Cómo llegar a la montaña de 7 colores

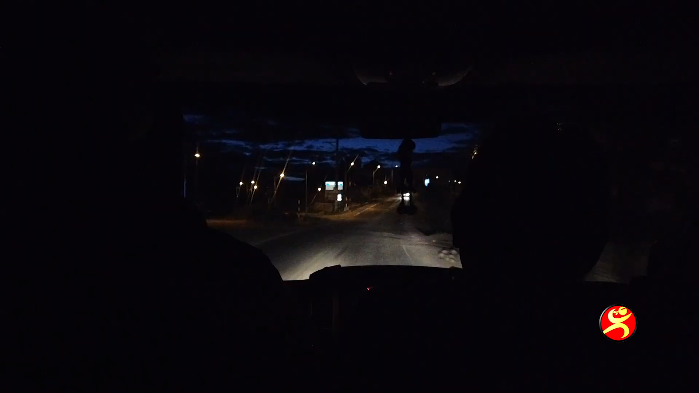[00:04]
nos recogieron a las 4 y 20 de la mañana en nuestro hotel,